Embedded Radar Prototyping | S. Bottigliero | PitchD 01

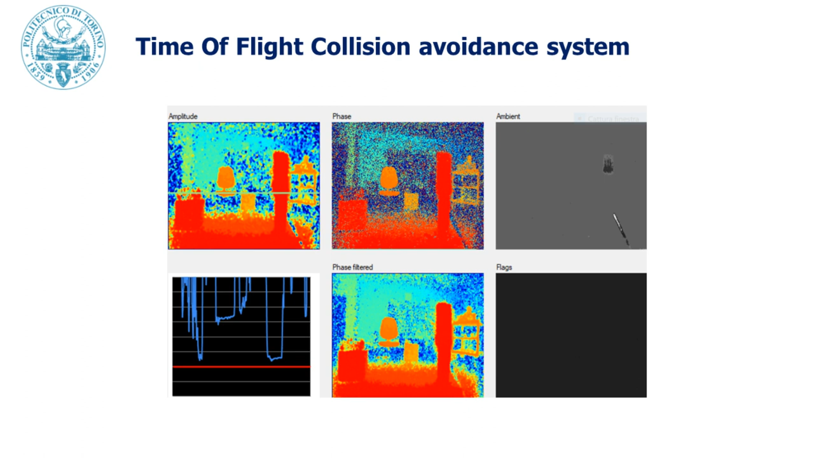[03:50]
are well rendered but the red part denotes something that is closer to the sensor than something that is farther like in orange or blue you can see there's my chair in orange at the center of the image and we have a red bin in the front of the scene